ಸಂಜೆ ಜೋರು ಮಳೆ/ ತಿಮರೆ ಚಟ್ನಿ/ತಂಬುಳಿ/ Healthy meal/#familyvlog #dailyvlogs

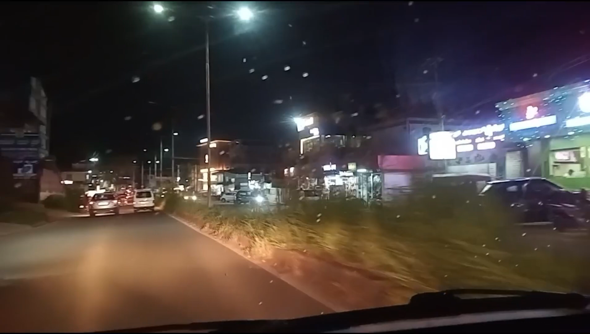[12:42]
ಈಗ ನಾನು ಪೇಟೆಗೆ ಹೋಗಿದ್ದೆ. ಪೇಟೆಯಲ್ಲಿ ನೋಡಿ ಫುಲ್ ಎಲ್ಲ ಇದು ಯಾವತ್ತಿರುವ ಹಾಗೆ, ಯಾವತ್ತು ಎಲ್ಲ ಅಂಗಡಿಗಳು ಬೆಳಕಿನಿಂದ ಕೂಡಿದೆ. ಲೈಟ್ ಡೆಕೋರೇಷನ್ ಒಂದು ಅಷ್ಟೊಂದಿಲ್ಲ.